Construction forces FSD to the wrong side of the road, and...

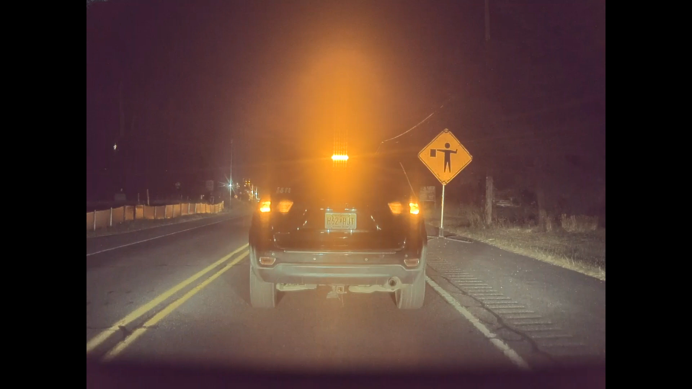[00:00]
I wasn't planning on making a video today, but my Tesla Model 3's FSD handled a complicated construction zone so expertly this evening, I just had to save the dash cam clips and share it with you all. Some overnight construction on a stretch of road that was being expanded from two lanes to four forced a one lane road situation, so we had to wait our turn to go, then drive on the wrong side of the road for at least a half a mile.
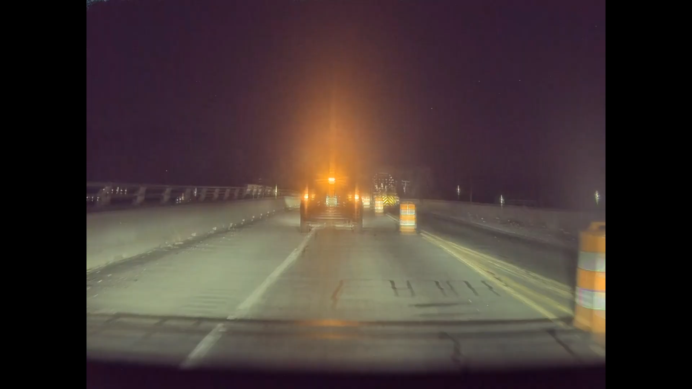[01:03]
so watch it for the next 40 seconds or so with FSD picking its way through the construction zone between the cones and the curb. I've owned my Model 3 for five and a half years and bought FSD at least a year before the beta test period started, so I've seen the evolution of this thing from more or less the beginning. I have to say that it's come a really long way, making its way through this construction zone the way it is here never would have happened say a year or two ago.